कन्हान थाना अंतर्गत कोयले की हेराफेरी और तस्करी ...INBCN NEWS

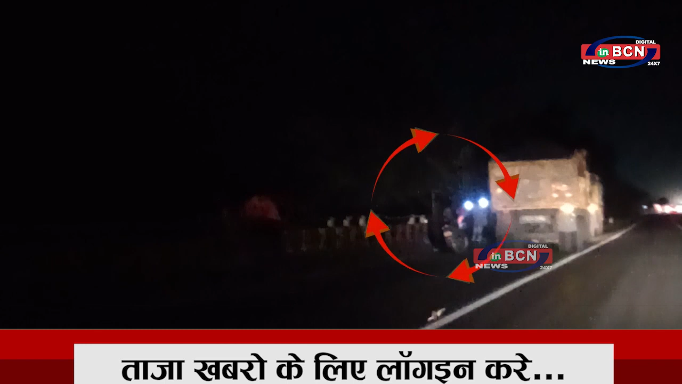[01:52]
वालों के पास खुद की लड़के होते हैं जो ट्रक के उपर चर कर कोईला फेकते हैं यह सलसला प्रति दिन शाम 7 बजे से सुबह तक शुरू रहता है